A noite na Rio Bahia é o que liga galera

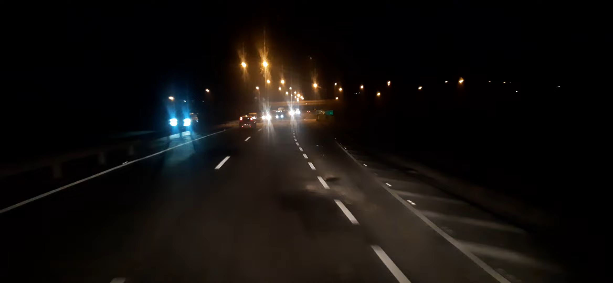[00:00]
Legendal, galera. Aqui tem a entrada da Estrada do Feijão. Mas eu vou por aqui pela principal. Marrochando bambu por aqui abaixo.
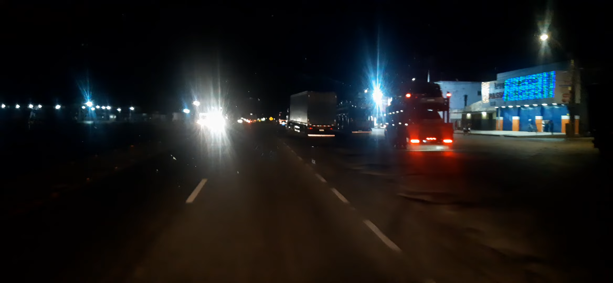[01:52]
Tem uns quebra-bolazinha. Tem o posto aqui.
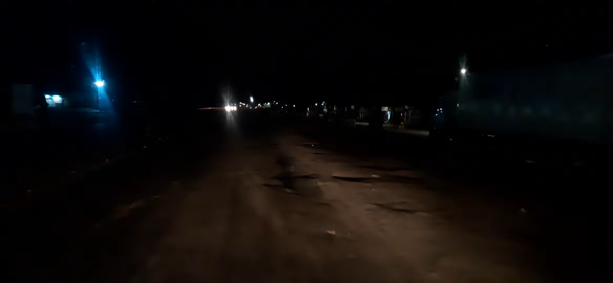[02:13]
Santo Estevão. Nome da cidade do profeta que morreu apedrejado.
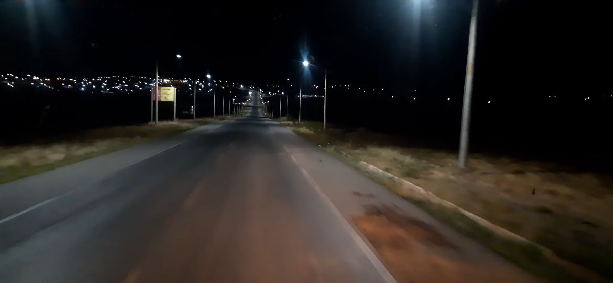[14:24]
Boa noite, galera. Itaberaba tá sendo o palco do momento.